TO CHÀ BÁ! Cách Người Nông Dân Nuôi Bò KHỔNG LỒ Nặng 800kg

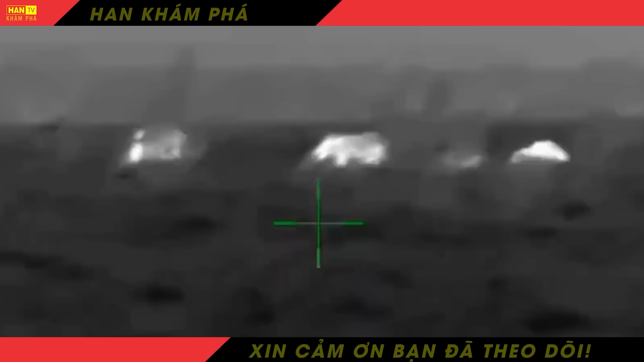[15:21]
Bên cạnh việc sản bắn, việc sử dụng bẫy cũng là một phương pháp phổ biến. Bẫy được đặt ở những nơi lợn rừng thường xuyên xuất hiện như rừng,
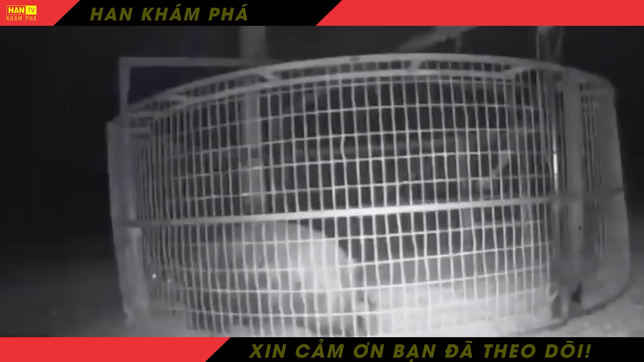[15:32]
đồng cỏ và các cánh đồng, thường là vào ban ngày khi lợn rừng ít hoạt động.